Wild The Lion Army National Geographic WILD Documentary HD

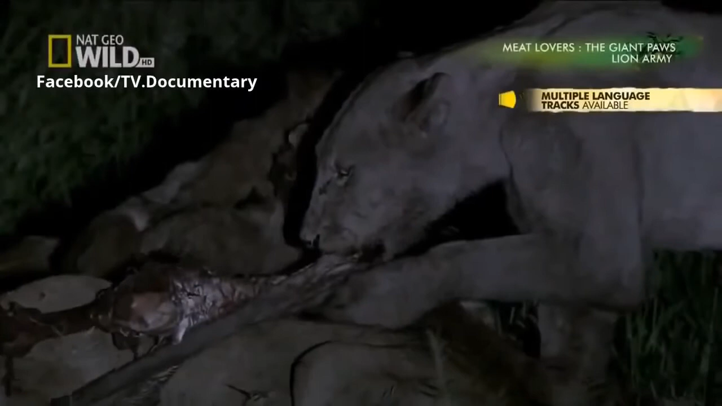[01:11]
This is Whitehead. It's her kill. She's the oldest female in the pride, and takes the lead on most hunts.
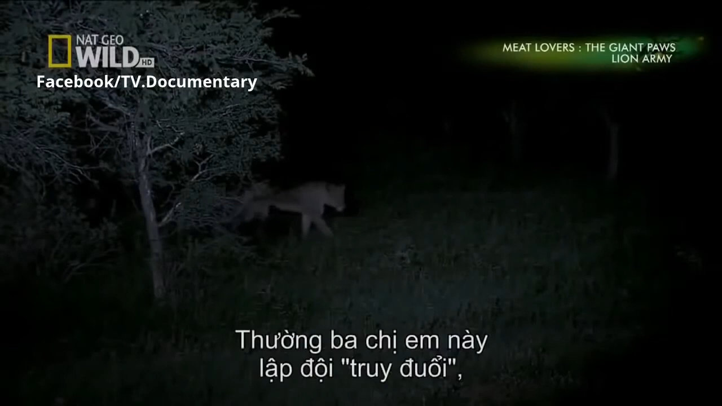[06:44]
Usually, the three sisters work together as chasers, and drive prey toward a second group of lionesses, who act as catchers. But tonight, it's a depleted team.
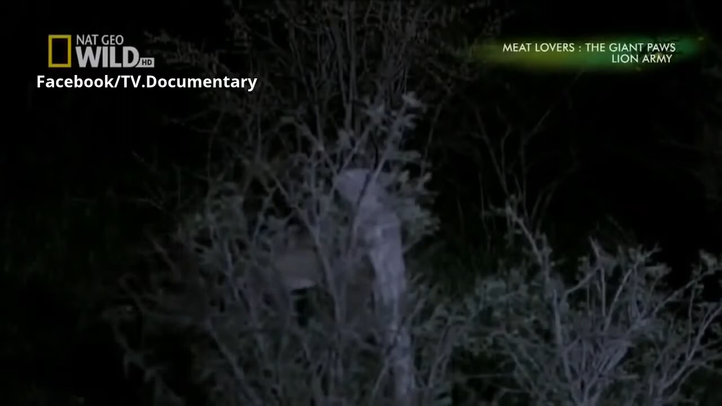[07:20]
But she's spotted. Tawney does even better.
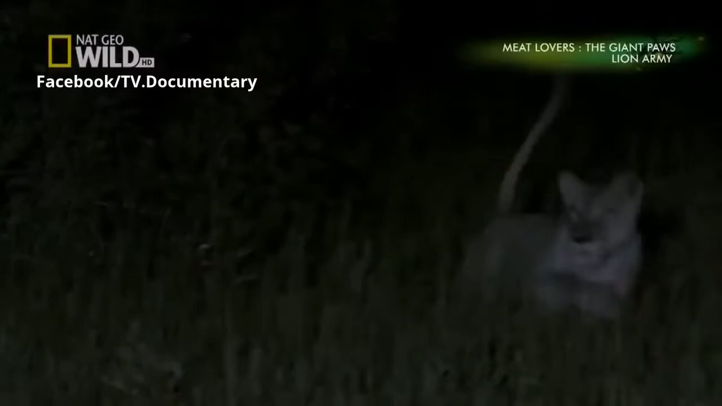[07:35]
But again, the impala's warning call gives away her position.
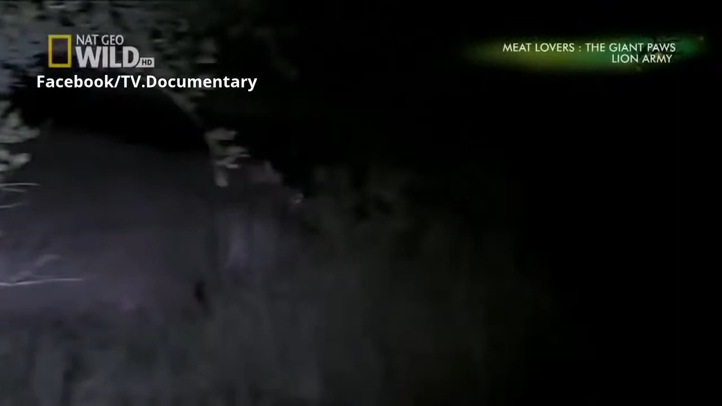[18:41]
The hippo tries to flee, but Whitehead has the support of the pride.